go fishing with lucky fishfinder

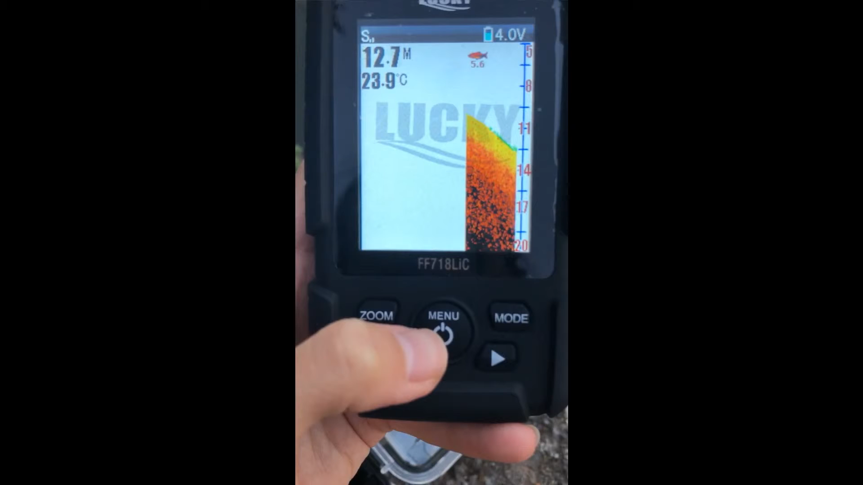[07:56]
On screen: depth 12.7 m, water 23.9°C
Next, battery alarm. It is the same.
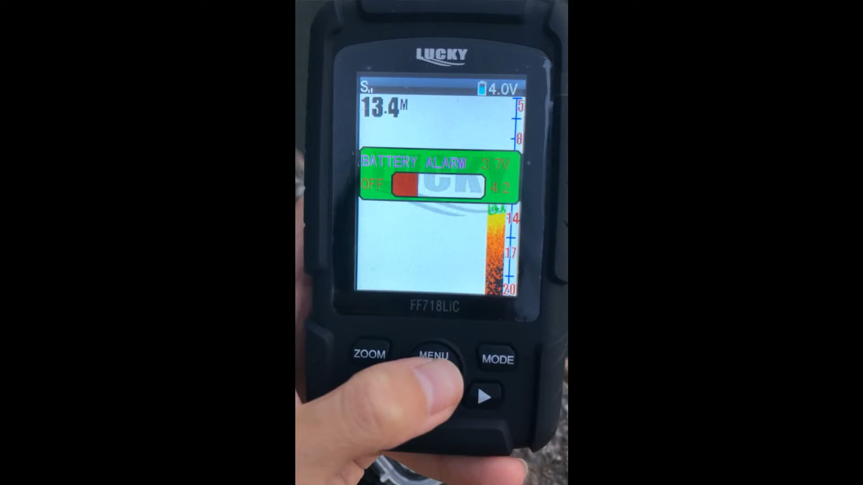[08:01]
On screen: depth 13.4 m
When we setting it to 3.7 power.
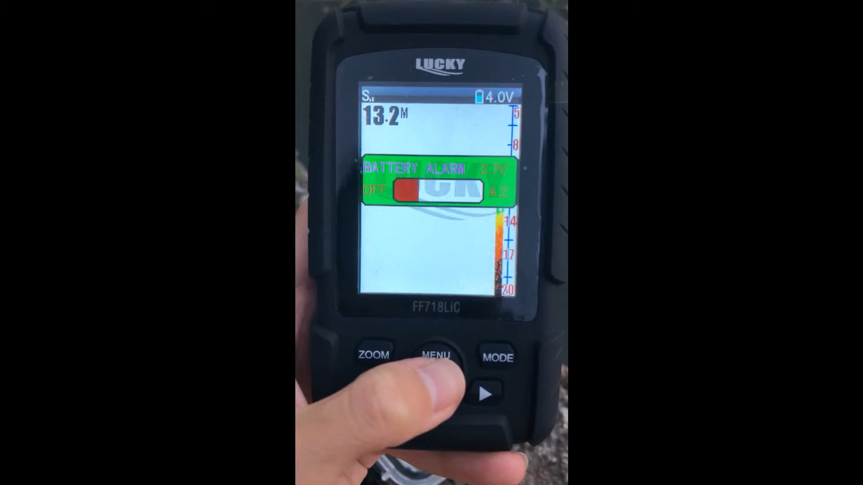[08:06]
On screen: depth 13.2 m
And when the power is less than this, the device will make some sound to let us know.
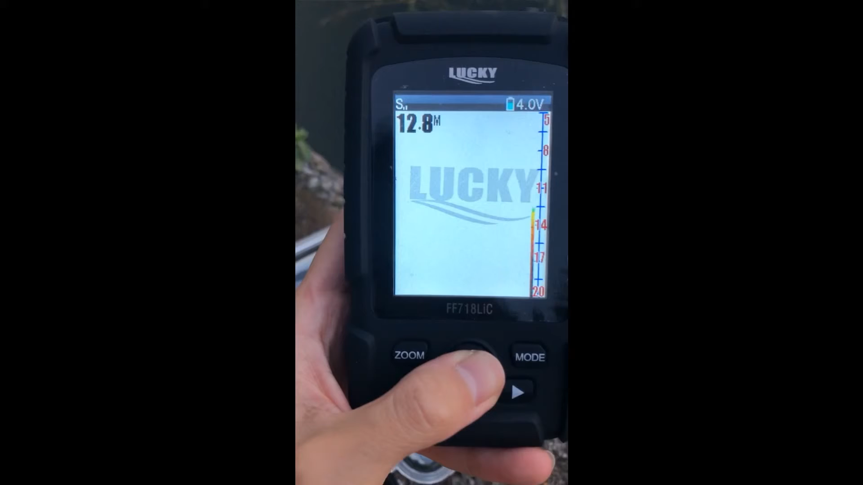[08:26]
On screen: depth 12.8 m
And next, brightness. It is the brightness of this screen.
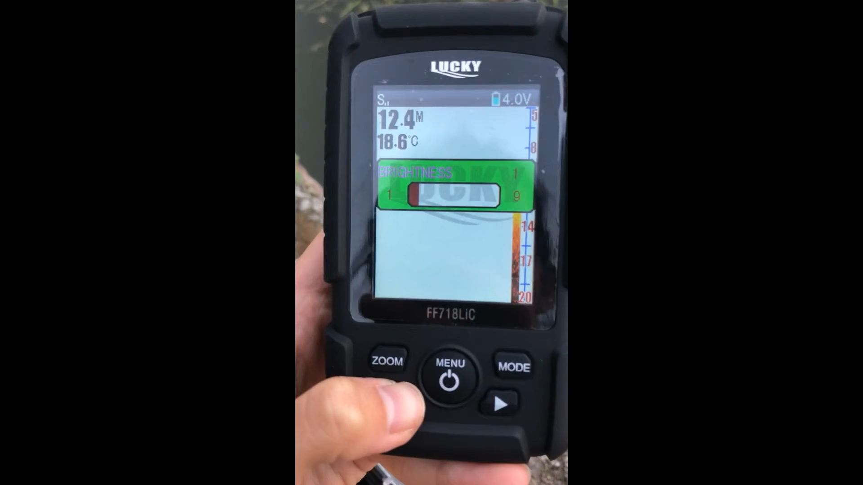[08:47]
On screen: water 18.6°C
The brightness is lower and the screen will be much darker.
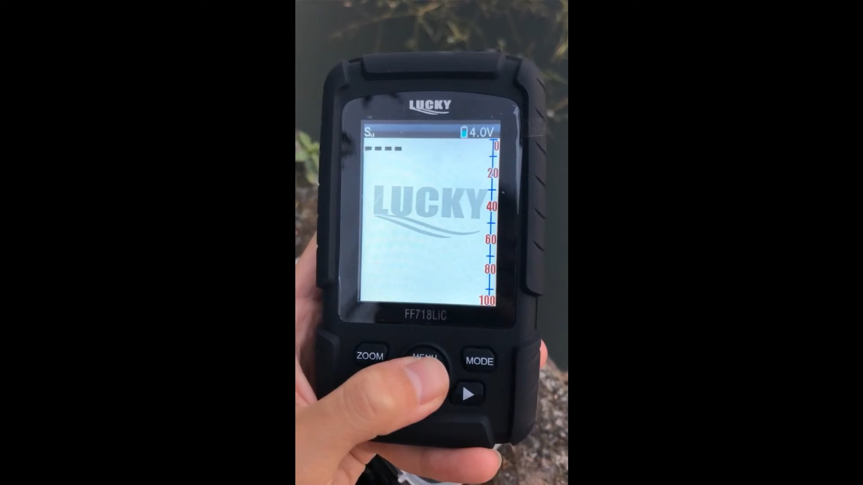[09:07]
This fish finder is double use fish finder. You can use transducer or wireless.